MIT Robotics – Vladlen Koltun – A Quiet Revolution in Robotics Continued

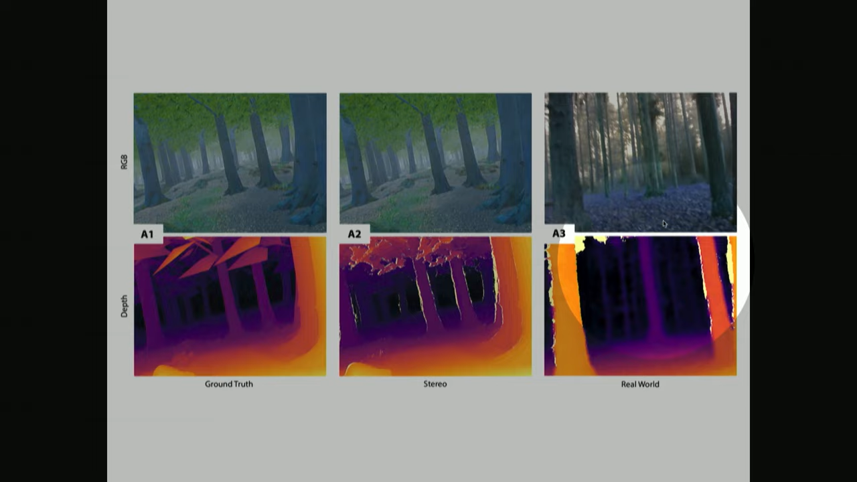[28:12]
Essentially, if we didn't do this and we trained on these clean depth maps, the policy didn't transfer well to the real world, but when we trained on these simulated depth maps with much more realistic noise characteristics, they transferred well. I'm going to make the same point again in the video.
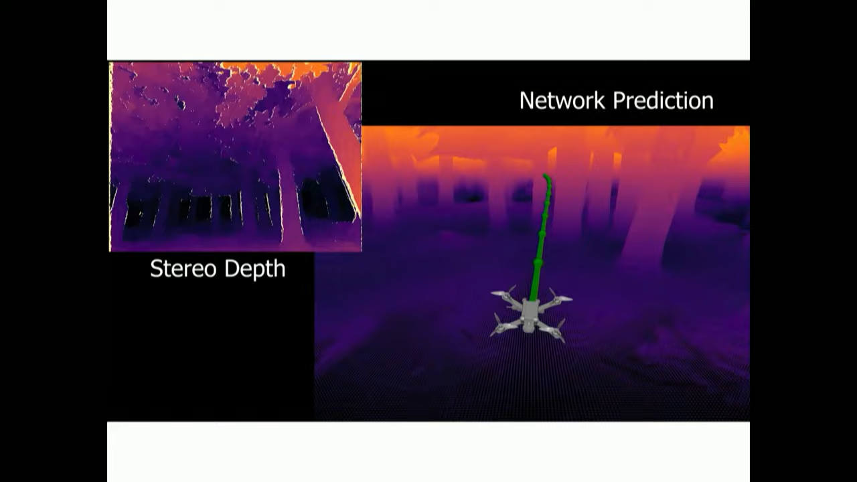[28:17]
So here on the left, you see
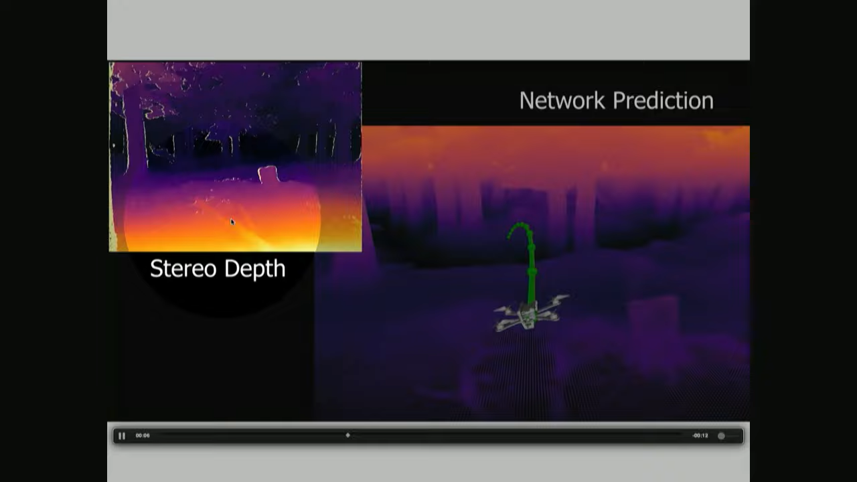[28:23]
the synthesized stereo depth produced by a simulated stereo camera. And here it is in larger format.
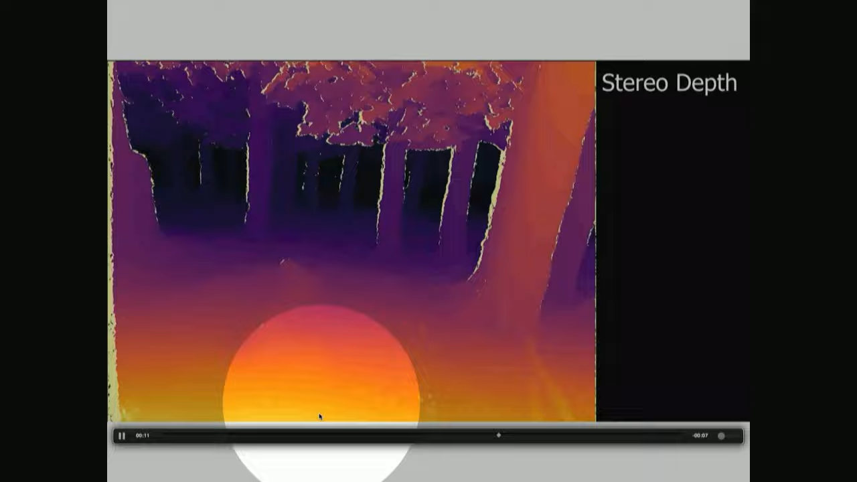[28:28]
And by the way, here, if I didn't tell you that this is simulation, maybe you wouldn't have known.